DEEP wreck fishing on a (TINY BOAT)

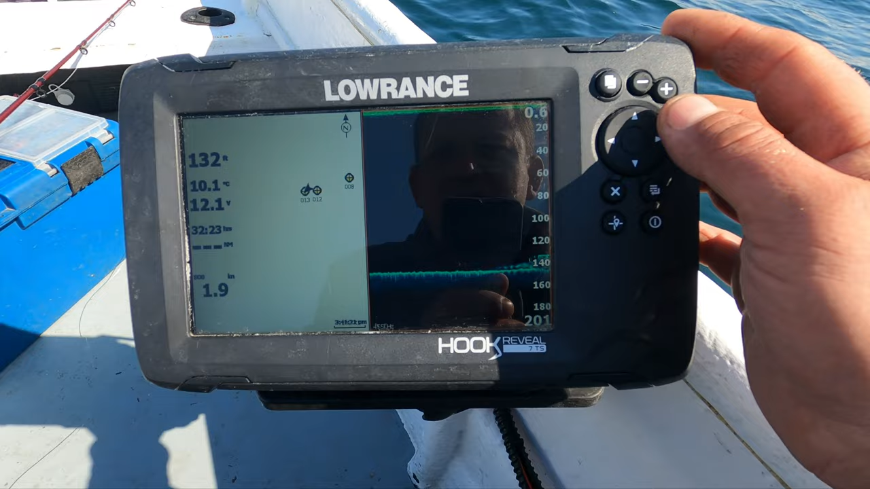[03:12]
As you can see on this side here, this is downscan imaging. Once it loads now, this is actually the wreck right here popping up. The depth of water is around 155, 160 foot and it's coming up to 140 to 130-ish. As you can see there, that lump, that is the wreck.
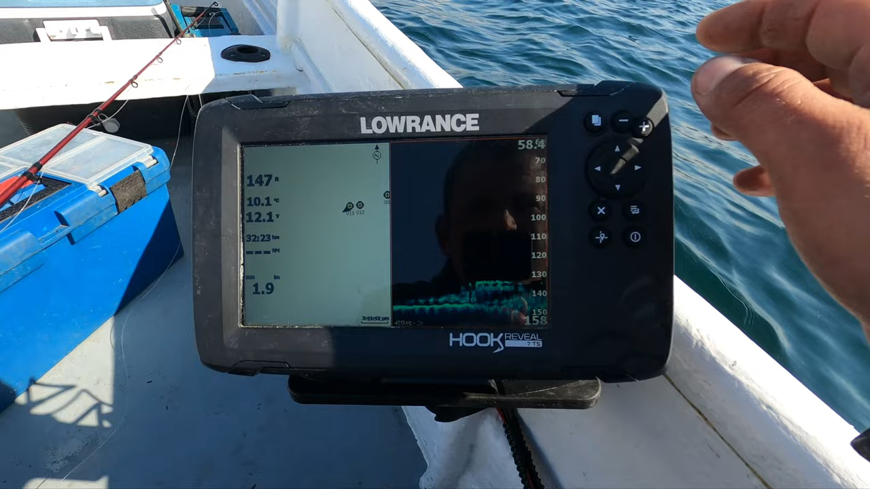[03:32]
If I zoom back out, you can see it right there, look.
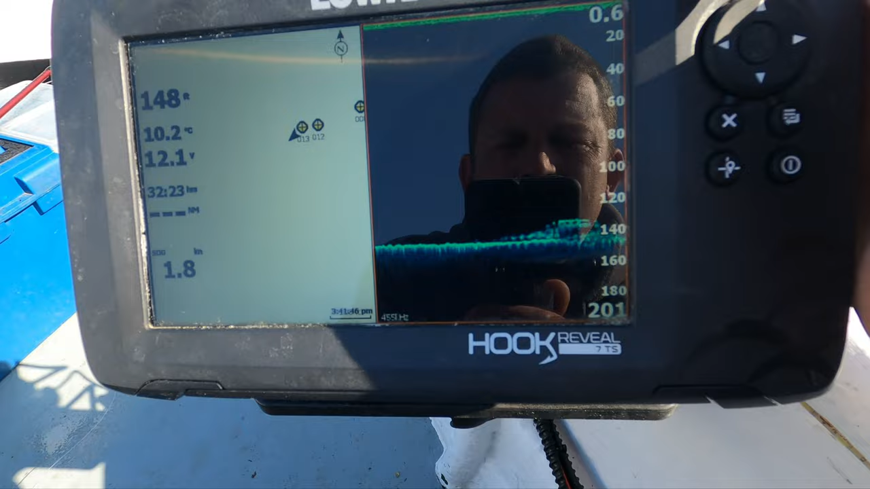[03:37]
On screen: water 10.2°C, speed 1.8 kn
I'll change the view to the full size downimaging and you can see right there.
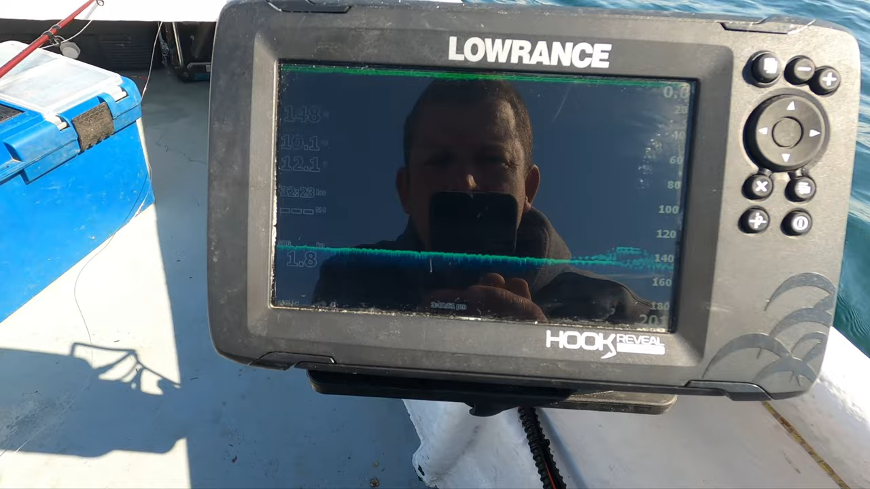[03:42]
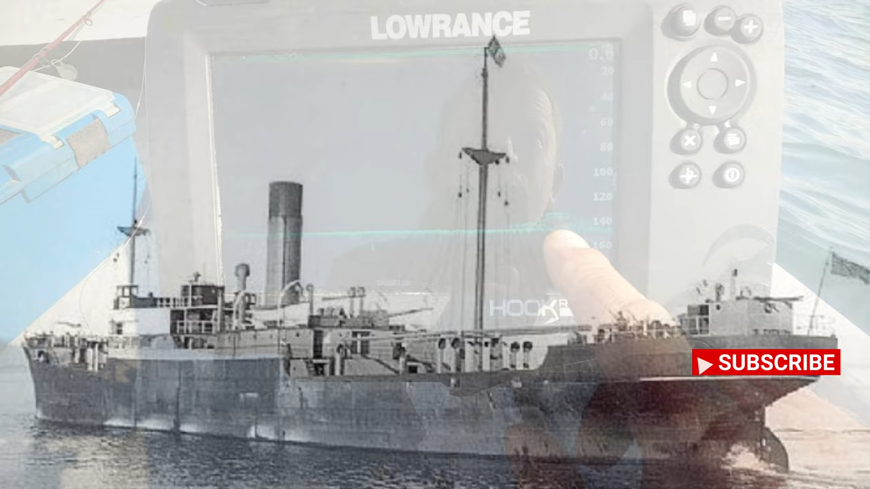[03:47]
This wreck, as far as I know, is around 300 foot long and something like, I think it's 15 metres wide maybe, something like that.
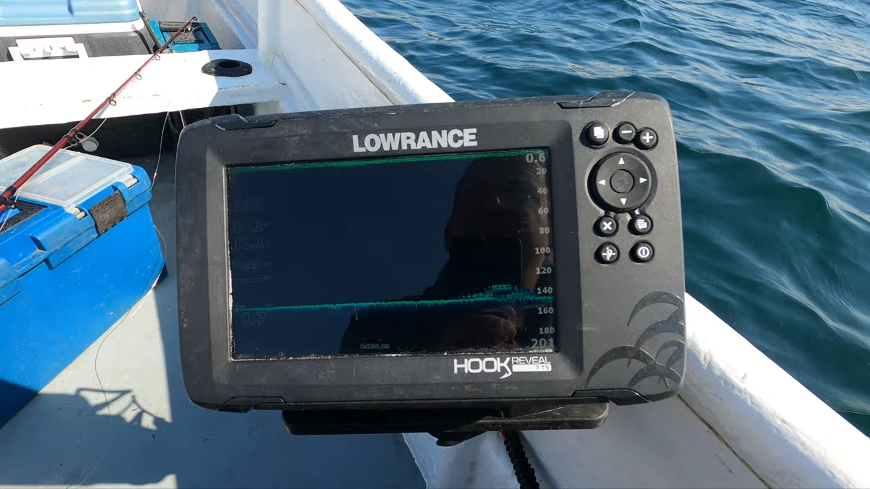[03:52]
This is all you will see on your downimaging or your sonar. I'll show you what it looks like on sonar now.
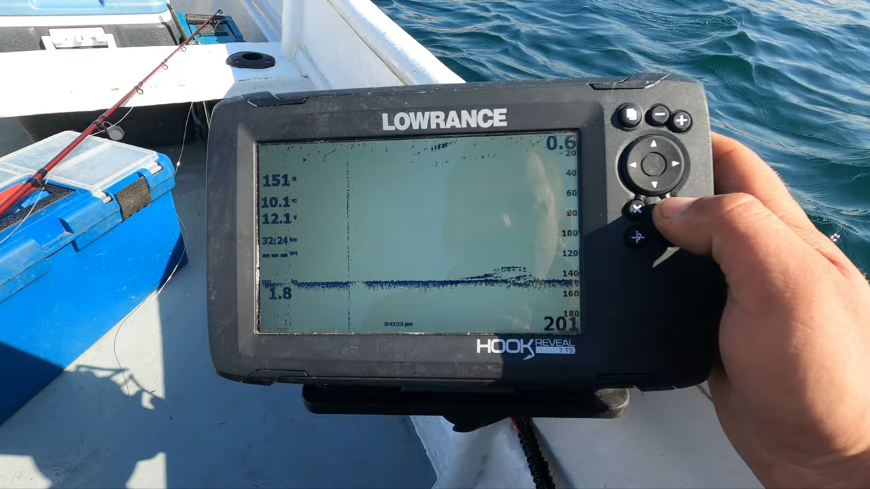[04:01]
That is all we've got on the sonar. You could easily pass that and mistake it just for a little lump. That's actually quite a big shipwreck, believe it or not.
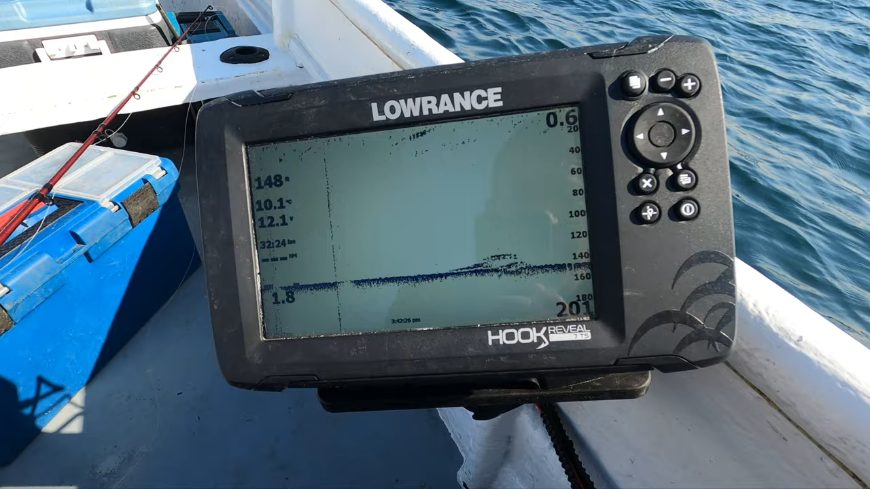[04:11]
We have been fishing it, we have had a few fish off it already so there is fish here.